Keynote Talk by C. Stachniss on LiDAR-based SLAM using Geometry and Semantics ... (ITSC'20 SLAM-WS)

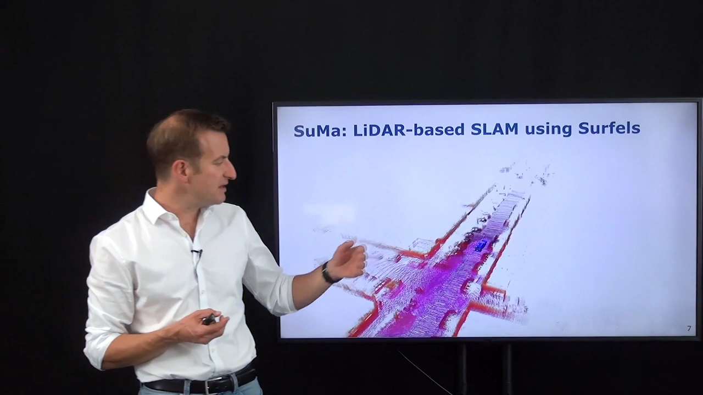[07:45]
moving through the environment the color information here doesn't tell us anything about semantics it's
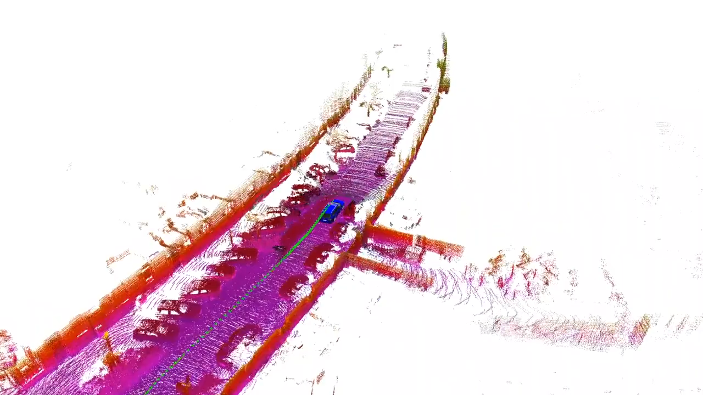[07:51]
just an illustration where and the color tells us basically the height over the ground of
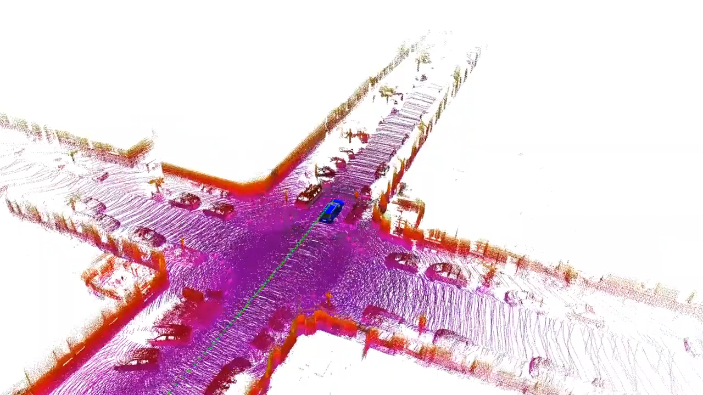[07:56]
that 3d point and you can see here this is a scene rendered from the kitty data set how
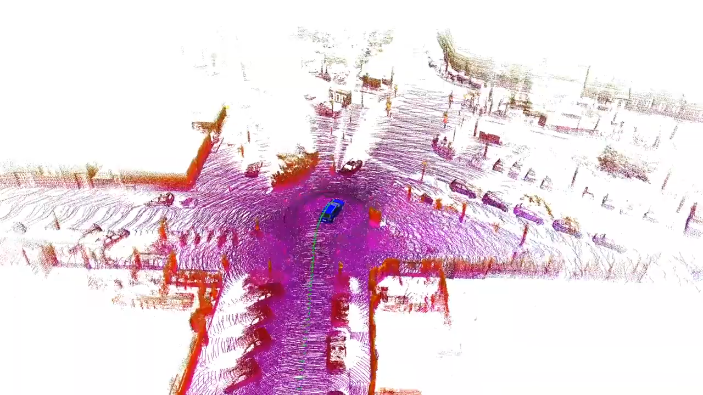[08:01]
the vehicle drive through the environment and what what is displayed here is not the surface information it's just
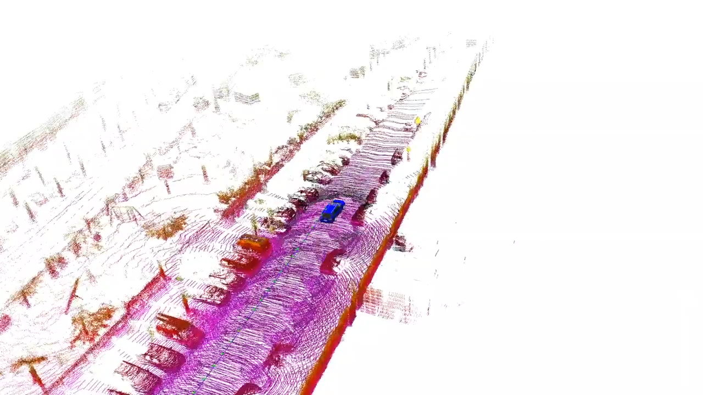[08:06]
the registered or corrected point cloud information so you're not seeing the internal surface
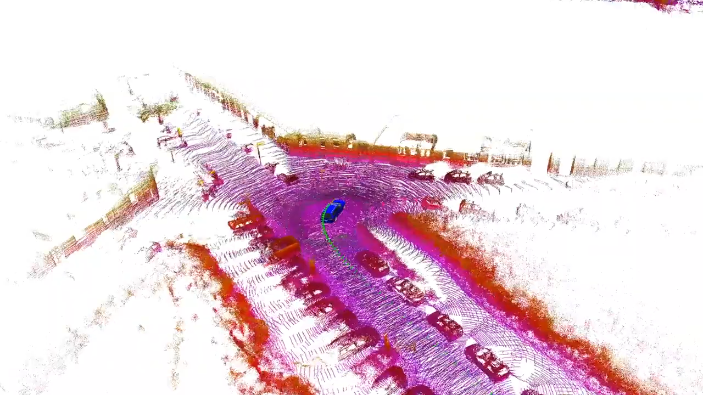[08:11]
surface representation we'll see that later on in some of the videos and but you can see
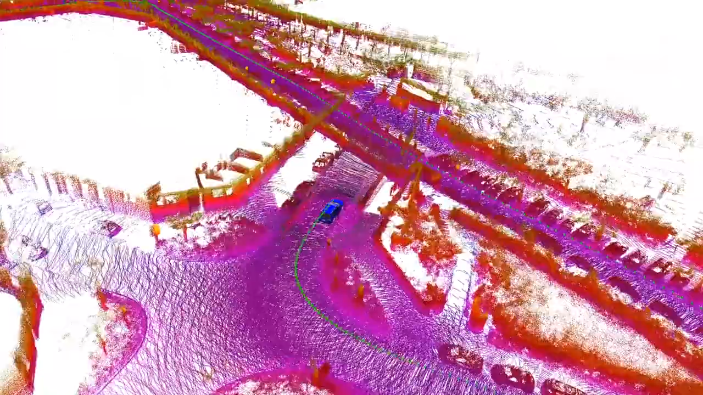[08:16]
here how the map is consistently built up so this is actually a bridge going over the other road and you can
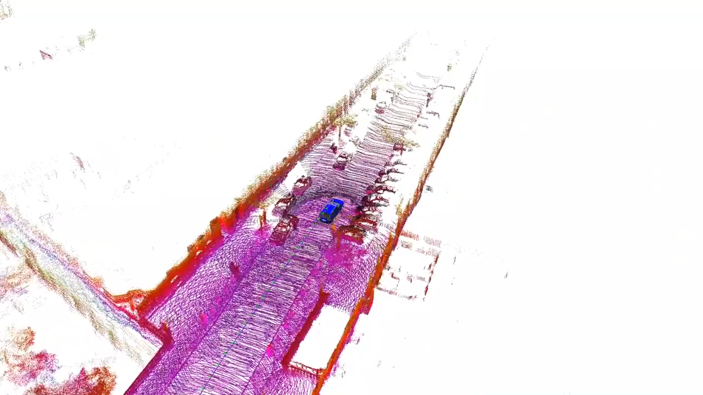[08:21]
see how the vehicle is navigating through the environment building a map of the environment
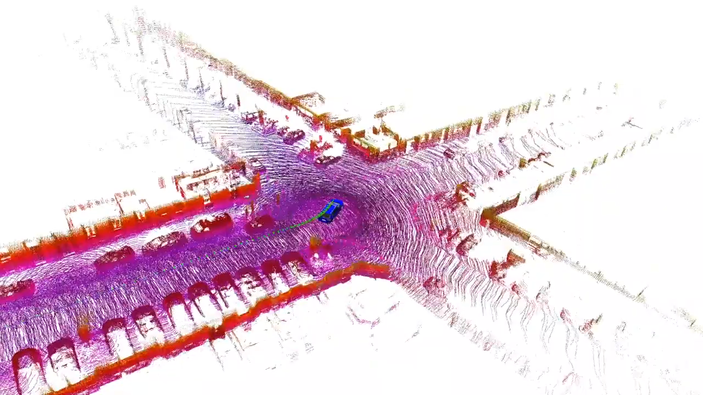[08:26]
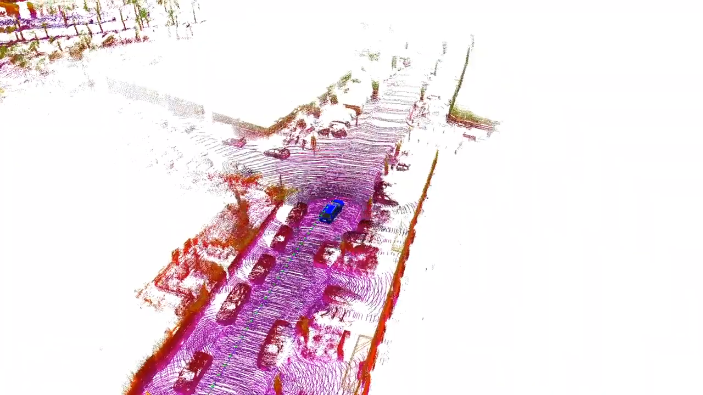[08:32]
and while the vehicle is driving through the environment of course
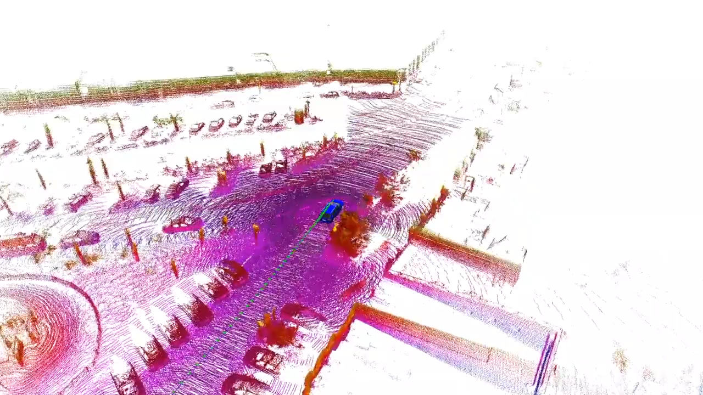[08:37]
we are building up this post graph on the fly this is kind of some of the coordinate system that you see
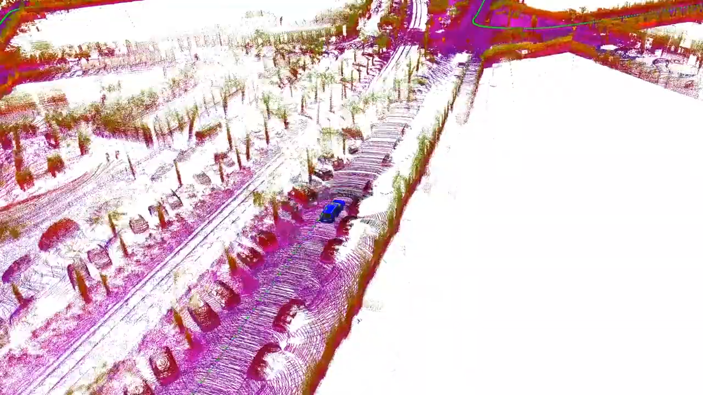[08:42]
here and now when the system will re-enter the known part of the environment at some point in time the loop closure
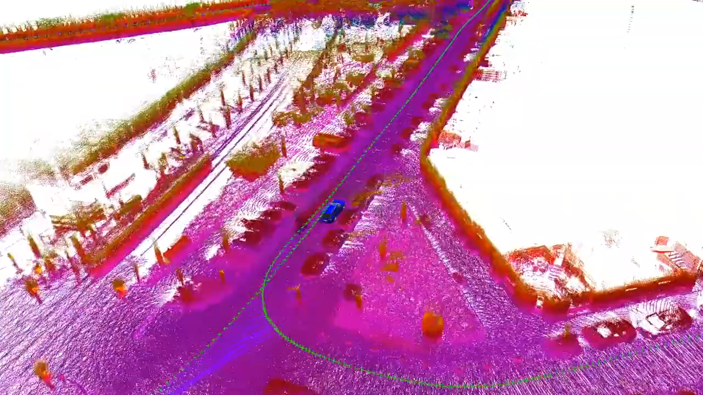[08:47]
system will kick in find a loop closure and then can correct for drift that was accumulated
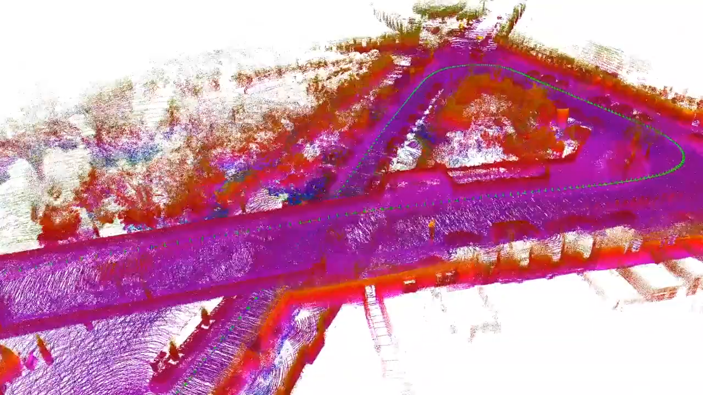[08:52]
on the way so that we get a consistent map representation of
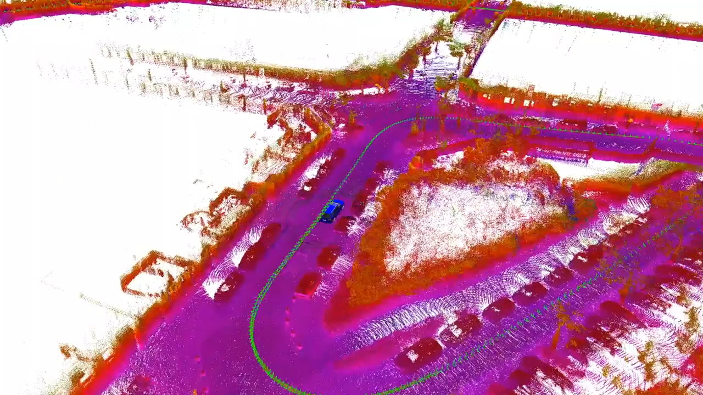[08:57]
the environment and we can also do this for other data sets or other
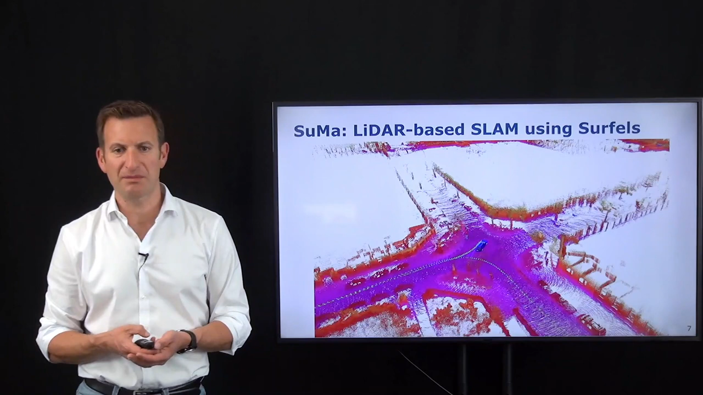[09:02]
parts of the kitty sequence kitty data set so what you see for example here are the different
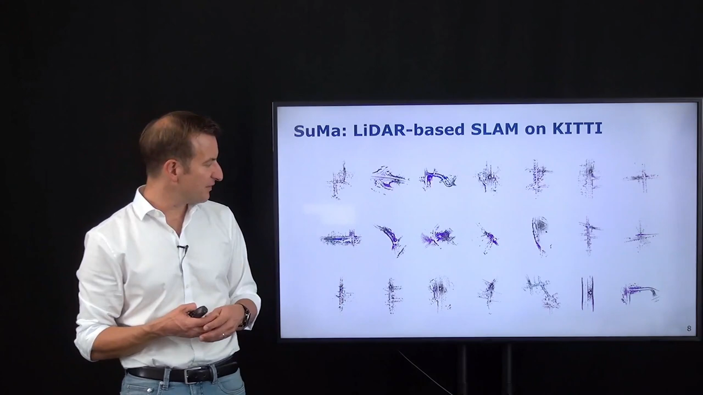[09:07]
sequences from the kitty data set and the system running building consistent
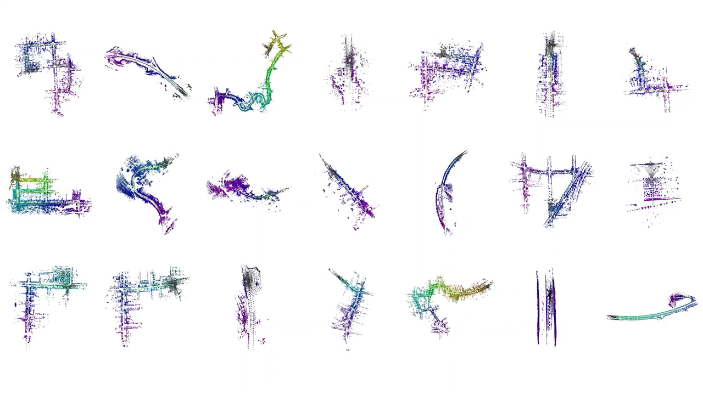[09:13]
maps of the environment again using the surface ideas or surface registering with respect to the existing model and through this projective fashion having a loop closure system in
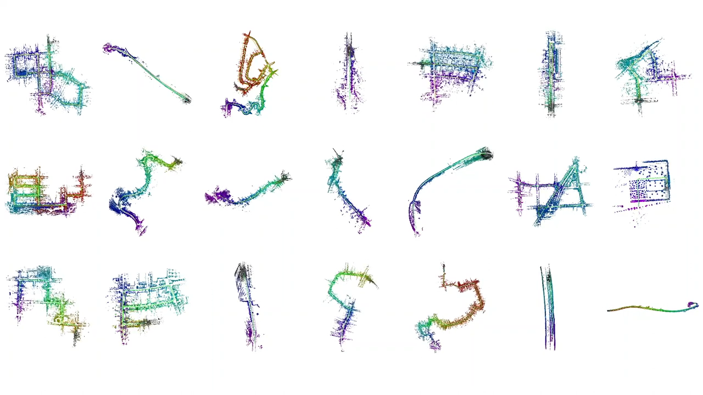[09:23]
place and running post graph optimization in order to build a consistent model of the environment and with this approach this zoomer system is able to build consistent maps of the environment
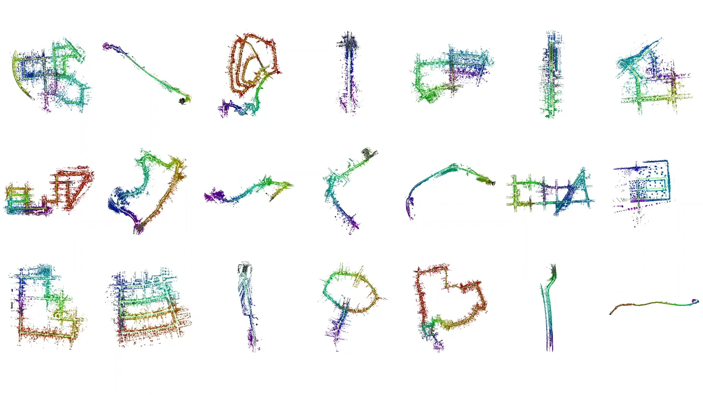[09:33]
okay so this was the geometry part what about semantics what can we do in order to estimate the